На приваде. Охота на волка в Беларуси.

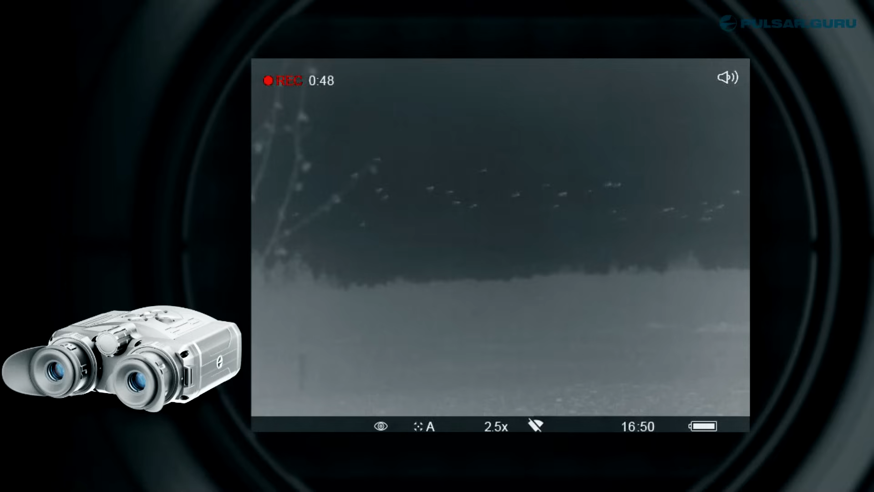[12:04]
Но вот буквально несколько минут назад, до того, как взяли камеру, было множество ворон, сейчас они улетели. Нравится за ними наблюдать. Интересно.
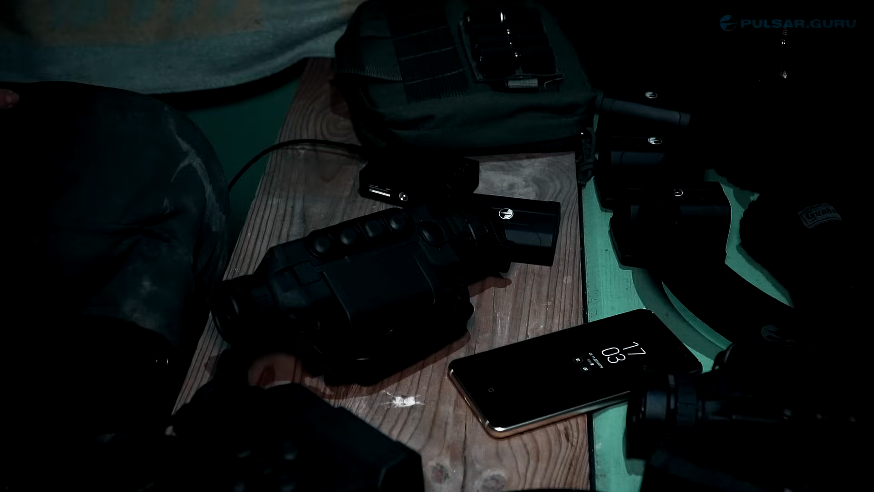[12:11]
Установлю еще один хелион, чтобы записать выход зверя.
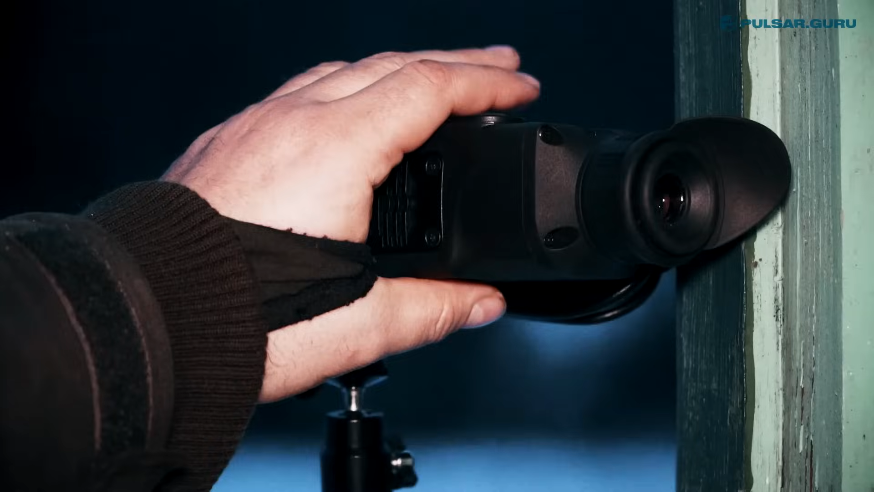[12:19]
Хотя совершенно не факт, что он его запишет, потому что привата здесь, а выход может быть откуда угодно.
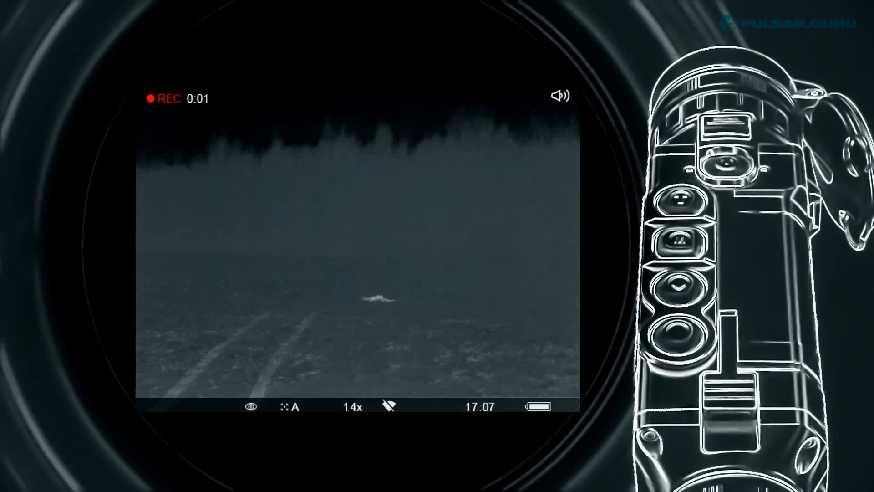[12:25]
Стрелять я буду, как только будет такая возможность, от 150 метров.
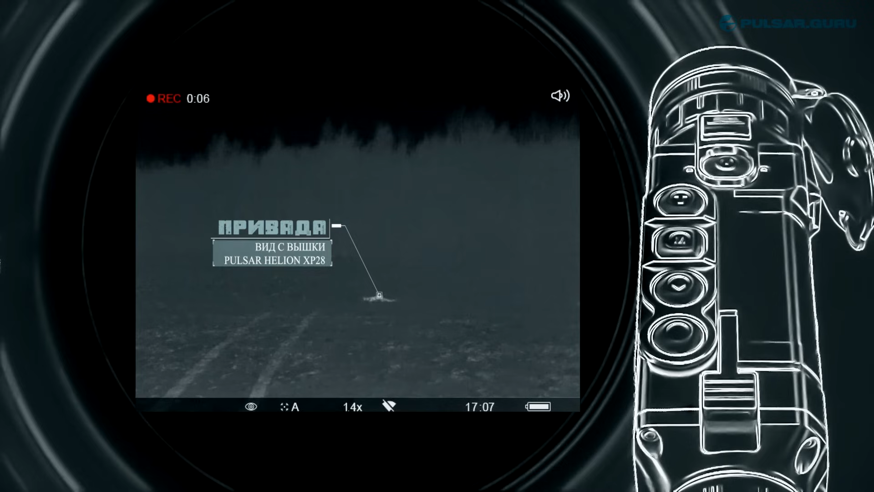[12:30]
Если волк остановится, я уже буду бить.
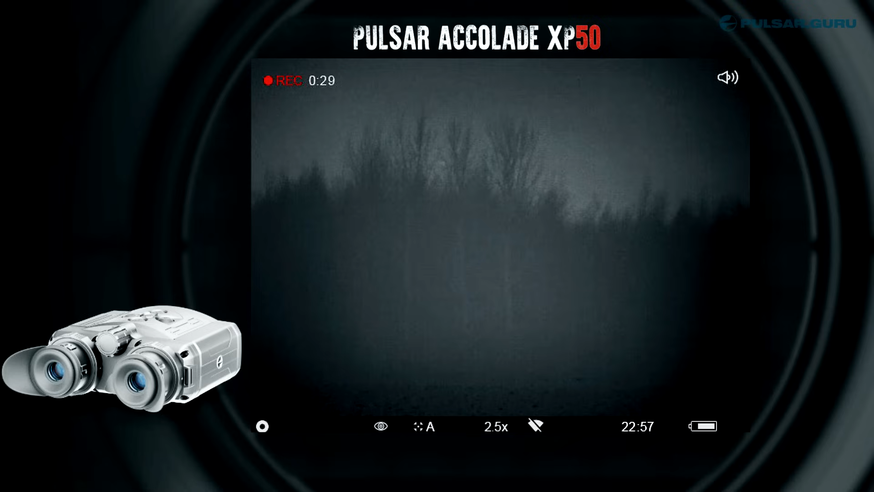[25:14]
Но вот и вторая ночь на исходе. В этот раз волки даже не появились. Во всяком случае, нам их заметить не удалось.
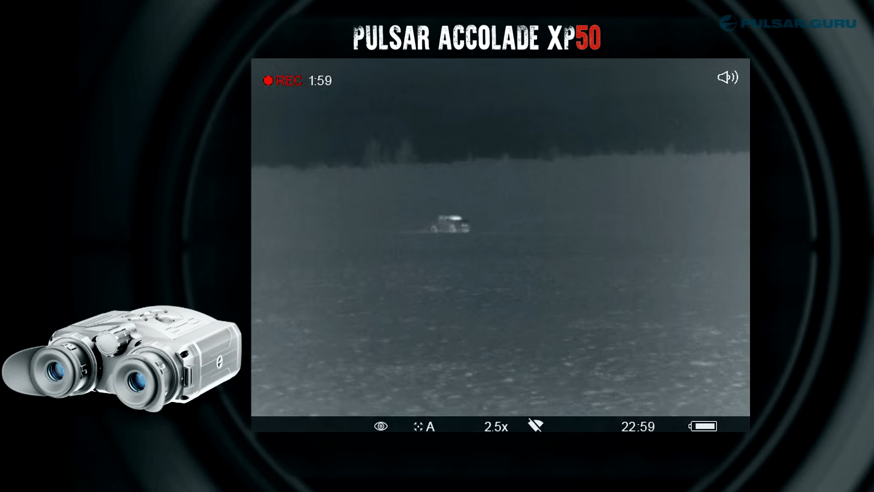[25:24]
Как и вчера в 11 часов вечера, мы решили сниматься.